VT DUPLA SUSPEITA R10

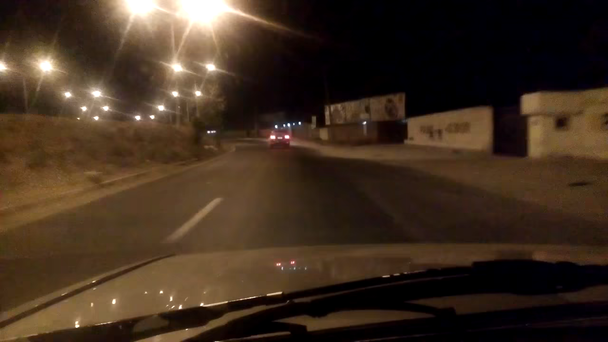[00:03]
Repórter 10 vai acompanhando aqui a viatura da Força Tática aqui da região do Promorá, onde consegue fazer a prisão dos indivíduos que estavam fazendo assalto. A gente acompanha aqui na zona sul de Teresina e o Repórter 10 vai acompanhar.